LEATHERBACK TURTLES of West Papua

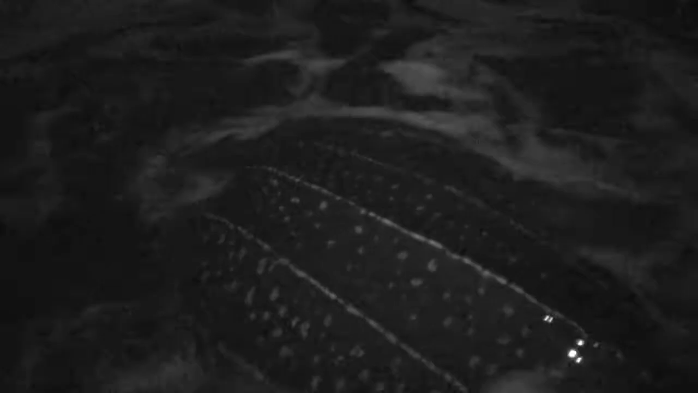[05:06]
And now she's somewhere where she's faster than all of us. Yep. Goodbye, little lady.